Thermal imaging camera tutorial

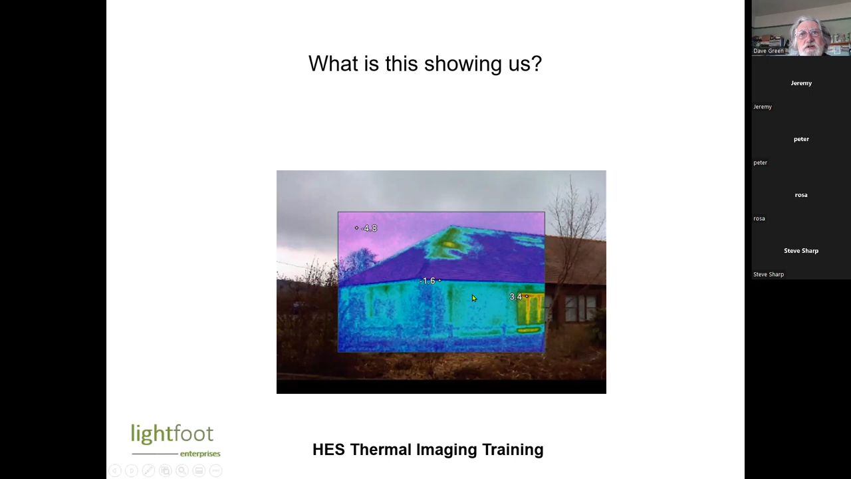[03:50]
We could also see there's some sort of brick panels here, and it's slightly colder in the it's slightly warmer here on the brick piers. So it looks like the actual brick panels are reasonably well insulated. So looks like there's some missing roof insulation along the hip and the ridge.
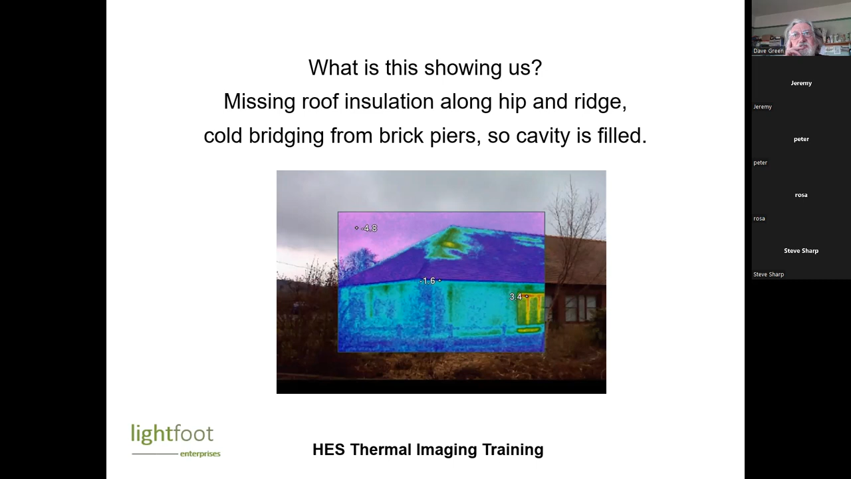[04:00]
Cold bridging from brick piers, so the cavity appears to be filled. Any idea what this is showing us? This is the Wildlife Trust building in Shrewsbury, by the way, if any of you are familiar with it. This is a doorway here. Mm. Basically, there's a big air gap over the door. Oh. That is air leakage.
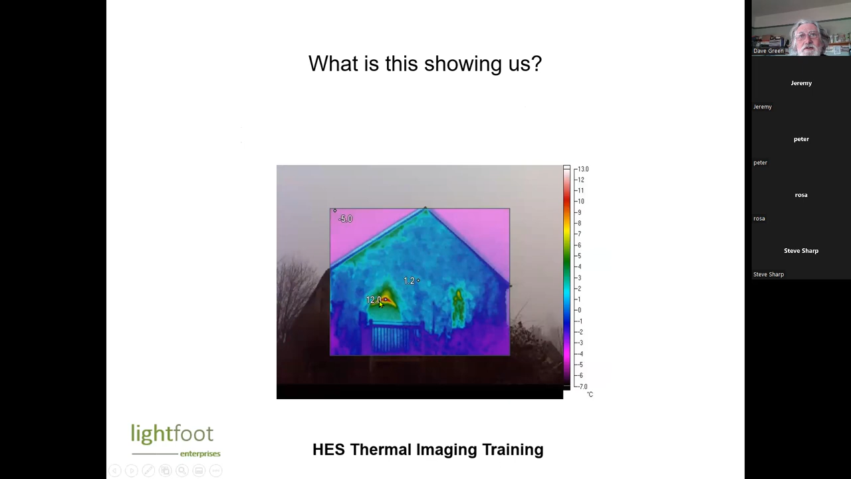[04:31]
On screen: scale top 13.0°C, scale bottom -7.0°C
Yeah. So it's a big old oak door. So I advise them to somehow
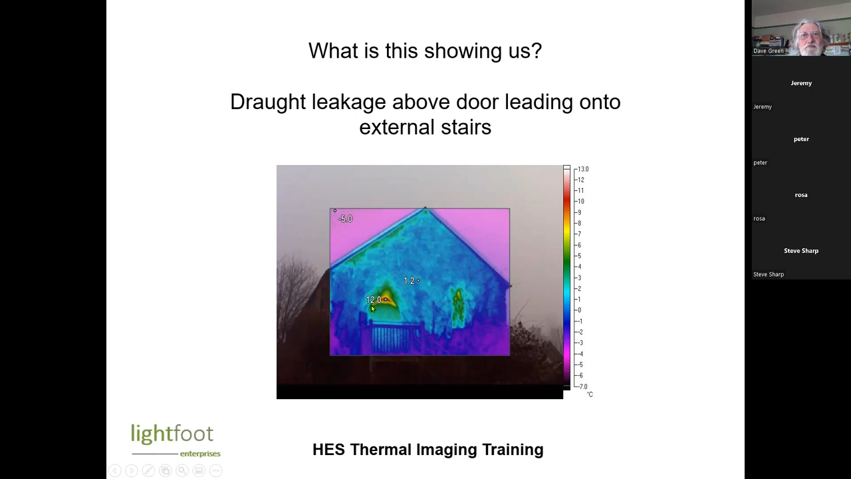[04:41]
On screen: scale top 13.0°C, scale bottom -7.0°C
hang a curtain behind it or get that insulated. Any idea what this is showing us? See here, now we've got the scale. We've got the temperature scale. You should ideally that should always be shown when we've got, when we're showing a thermal imaging. This is from the inside, isn't it? So now the cold spot is where you're losing heat. Yes. A little bit, yeah.
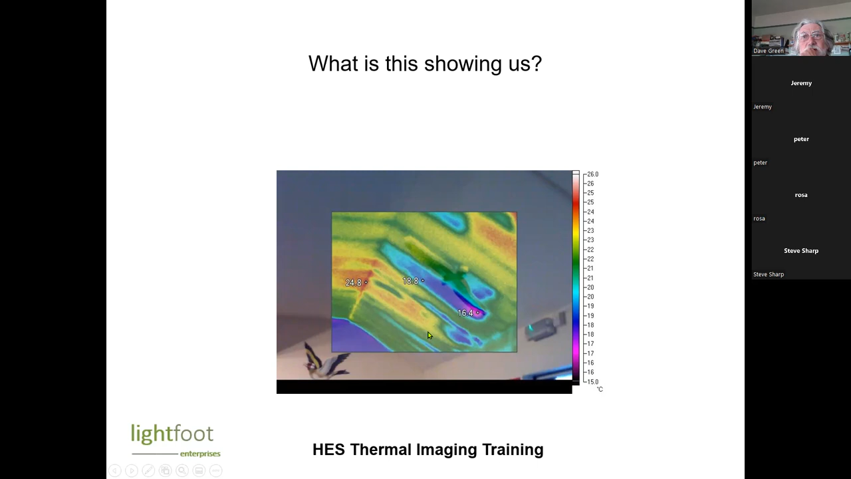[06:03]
On screen: scale top 26.0°C, scale bottom 15.0°C
So the flat ceiling seems to be reasonably well insulated. This particularly hot spot here is probably, there's probably something below. I think there's a heater down here, and the heater is blowing up, and the air is, you know, that's the hot spot from the heater below. But it's this cold spot. The only explanation for that is that there is an area of missing insulation. So one of the difficult things when you've got sloping ceilings is knowing whether they're insulated or not. And I think that's one of the most useful things to use a
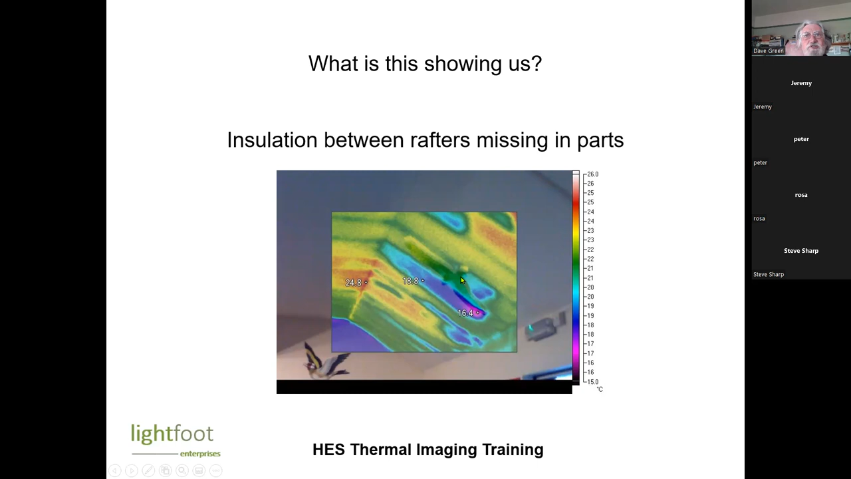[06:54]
On screen: scale top 26.0°C, scale bottom 15.0°C
So if it's showing up as cold between the rafters, then there's no insulation. If it's showing up as warm, then there's a lot of insulation. If it's showing up as fairly even, then they've probably put insulation under the rafters as well. Any idea what that's showing us? So here we've got a sloping roof here that's coming right down. It's a sort of cat slide roof coming down here.
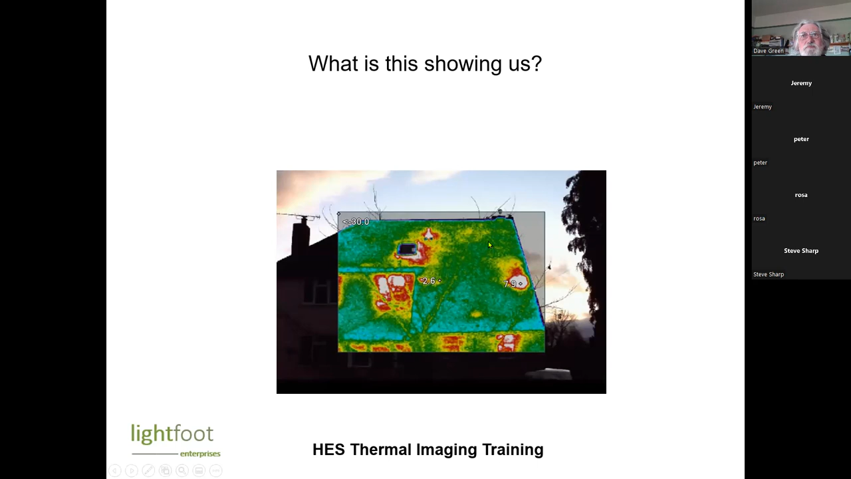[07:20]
There, generally, it looks reasonably well insulated, but there are some hot spots. Mm-hmm. This, I think, if we click on it. That's where the boiler is. Yeah. And the boiler is very close to the sloping ceiling. This one here, there is a hot water tank in that area. And that is a flue of some sort. So generally the roof is reasonably well insulated, but you can really pick up where the,
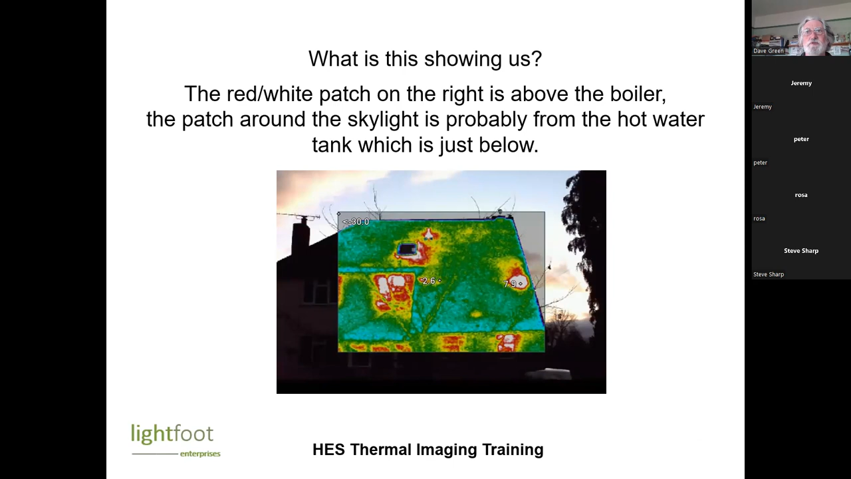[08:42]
At I think adjustable level, so you can see lines on the thermal image that actually indicate the components of the building. Yes. Well, you can do that with the Fluke as well. I'll be showing you that. Okay. I'll be showing you that shortly when I switch to actually running the software for you. Okay. Now this one isn't so clear. Any idea what's happening here? This is a patch underneath a window. It's almost certainly timber framed, and it is colder in these patches between the frame.
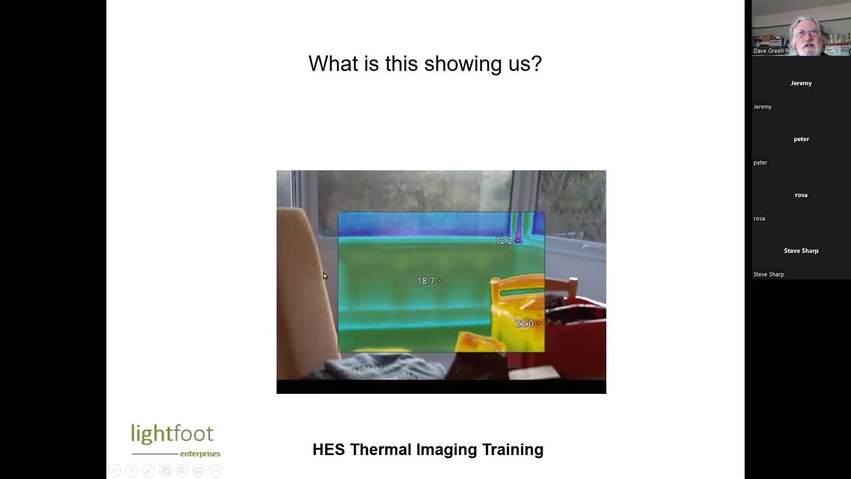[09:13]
So my conclusion was that was an uninsulated timber frame underneath that window.
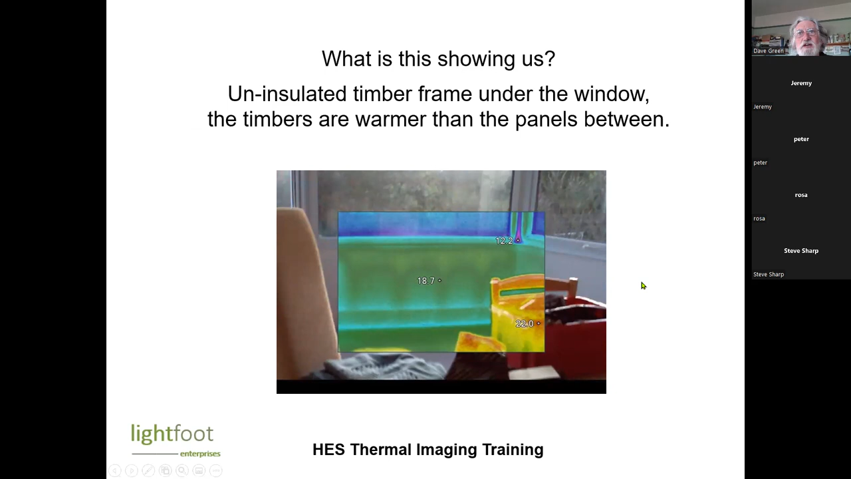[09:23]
So again, checking bits like that to see whether they've been insulated or not, it can be very useful. This isn't a piece of modern art. So this is actually a staircase going down. This bit here is the external wall with the pink blobs. It's not blood splatter. This isn't Silent Witness.